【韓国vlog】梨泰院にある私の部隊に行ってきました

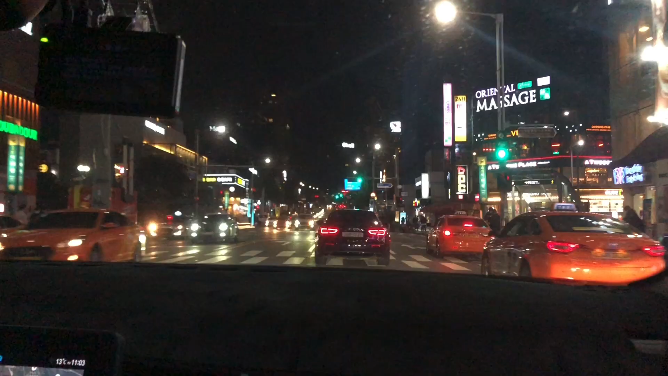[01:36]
皆さん、私が勤務してた舞台からすぐここがイテウォンですよ。ここがイテウォン駅です。